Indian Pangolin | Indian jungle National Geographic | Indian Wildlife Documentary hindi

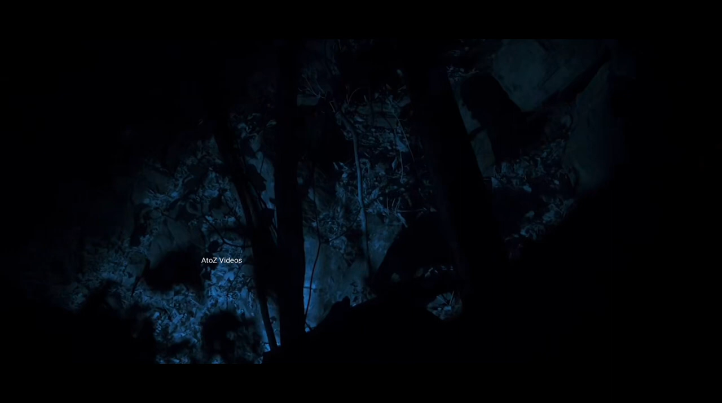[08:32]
वो अपने सबसे पहले पैंगुलिन को यहां जंगल में देखने के लिए रात भर इंतिजार करने को भी तयार है मांद के मालिक वापिस आ जाते
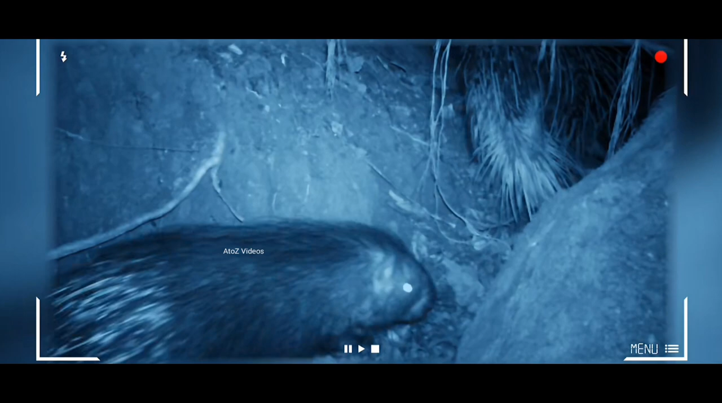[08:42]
हैं लेकिन ये पैंगुलिन्स नहीं बलकि पॉक्यूपाइन्स हैं दोनु जैन्वर एक ही मांद
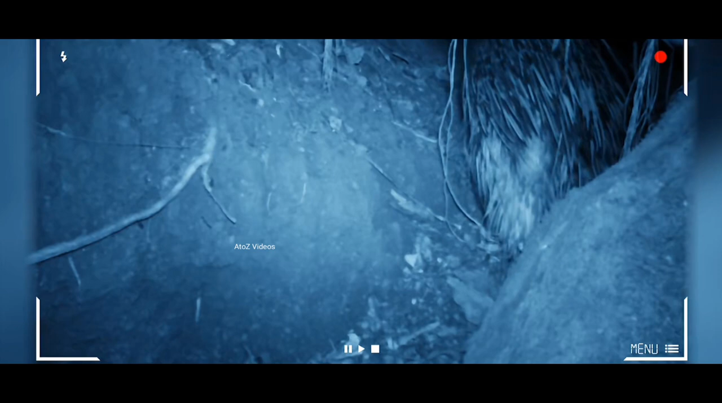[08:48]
में रहेंगे लेकिन पॉक्यूपाइन के अंदर आने पर पैंगुलिन बाहर चला जाता है
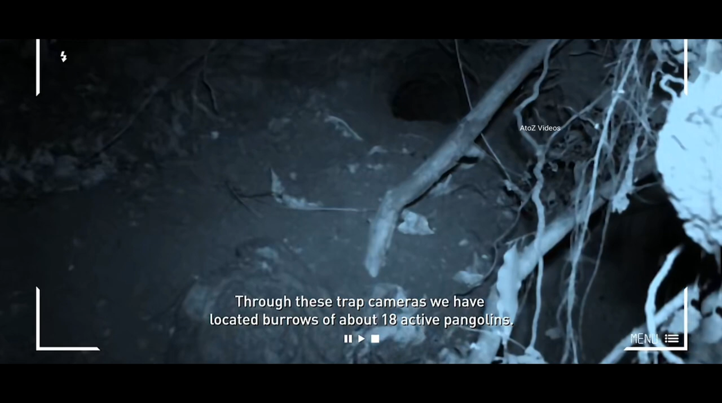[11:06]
इन ट्रैप कैमरा के जरिये हमने एक्टिव पैंगोलिन्स की करीब 18 मांद का पता लगाया
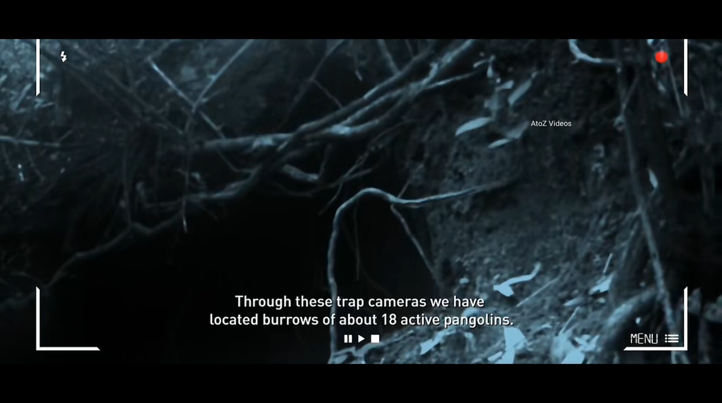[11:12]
है और साथ ही हमने अलग-अलग स्पॉर्ट्स की लगभग 75
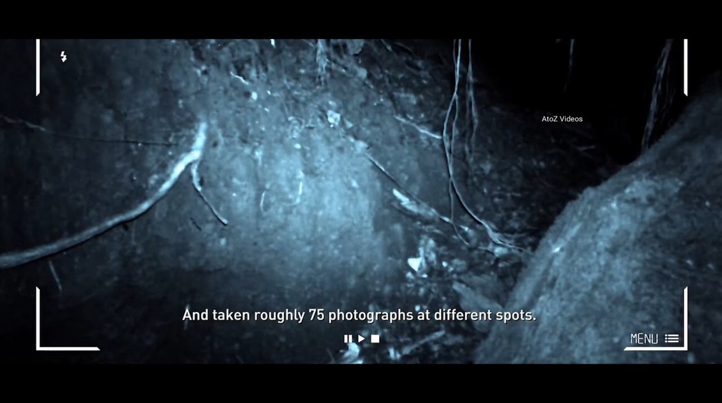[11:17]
तस्वीरे ली हैं ओ बहुत अच्छे